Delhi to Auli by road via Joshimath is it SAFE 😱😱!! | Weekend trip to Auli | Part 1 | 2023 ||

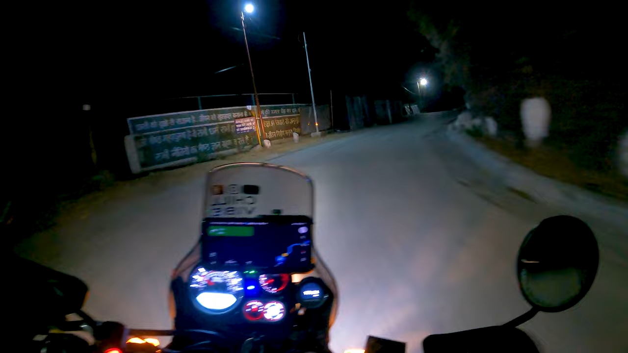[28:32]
तो रोड थोड़े सही हो गए बाई क्या बात है पनी करूंगा कैमरा पीछे तो रोड नहीं था मतलब लास्ट पिछला दस किलोमेटर तो रोड नहीं था भाई वह भी हम लोग जा रहे हैं
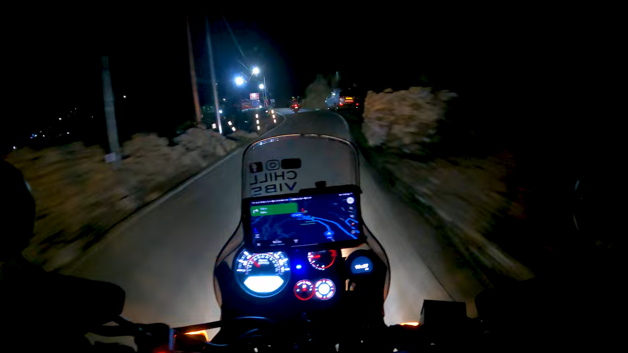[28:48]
जोशी मट से औली की और और रोड के साइड में आइस तो हमें यहीं सही
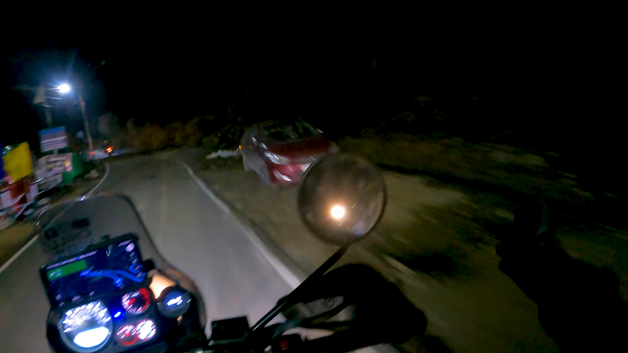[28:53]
देखने को म पूरे रोड पर ब्लैक आई से अब तो बड़े द्यान से चलना पड़ेगा अब तो सीन है अब बड़े द्यान से चलना पड़ेगा यहां से आगे सड़नली सड़नी टैंपरेचर
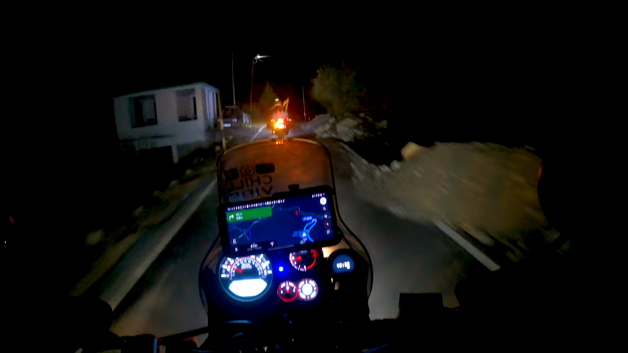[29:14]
में डिप आया भाई मतलब हम पिछले हम लोग लास्ट पांच किलोमेटर से बहुत स्टी� पीचर डिप बोलते हैं जिसे एक दम ही जैसे जैसे उपर जाय रहा है इसके लेवल बढ़ता जा रहा है रोड पे
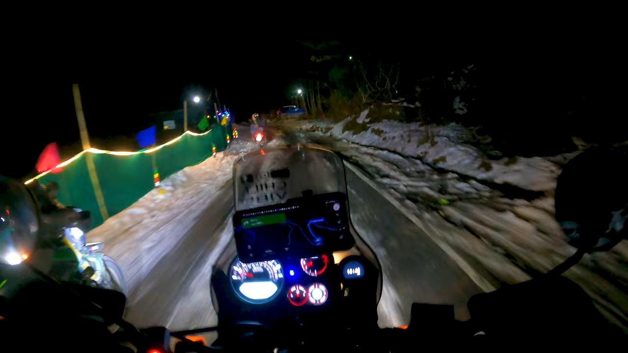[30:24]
देखना आप जड़ा यह देखो यह देखो यह बर्फ पर चला रहे हैं लोग यह देखो कि दो ओओ ओओ आई टार्सली पूरे हैं यहां पर तो